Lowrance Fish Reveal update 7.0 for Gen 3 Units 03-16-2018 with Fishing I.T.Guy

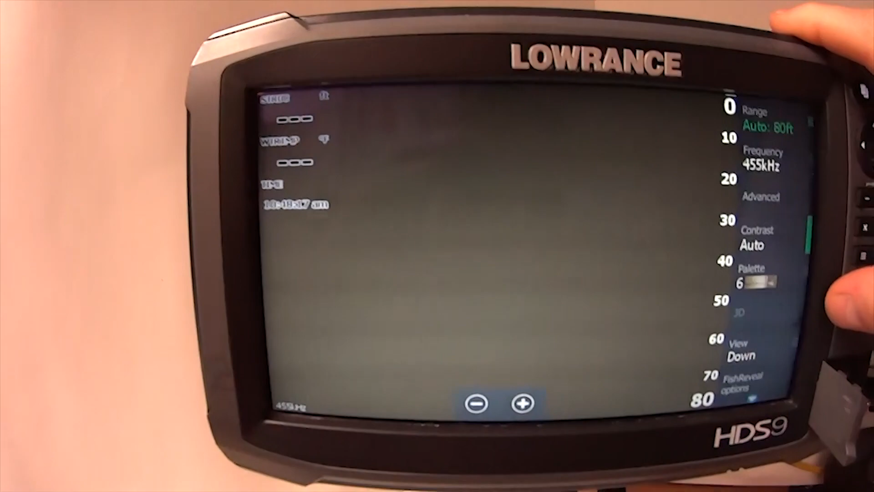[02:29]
So there you have it. The fish reveal has been installed.